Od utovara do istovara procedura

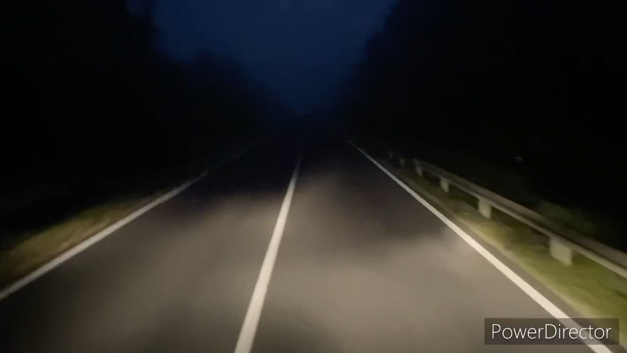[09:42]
magla je i vjerujte da je bolje na telefon ovako gledati nego vamo. Vidljivost je, ljudi moji, evo, vidite, slaba, čovjek prestiže po magli, evo auto dozdo, Dobro, može, gospodin. Lagano, uglavnom snimit ću vam gore papir koji sam dobio tu na špediciji, jer tu se javite kad pređete na hrvatsku stranu. Javite se u špediciju, određenu špediciju kojoj se javlja, s kojom imate ugovor napravljen.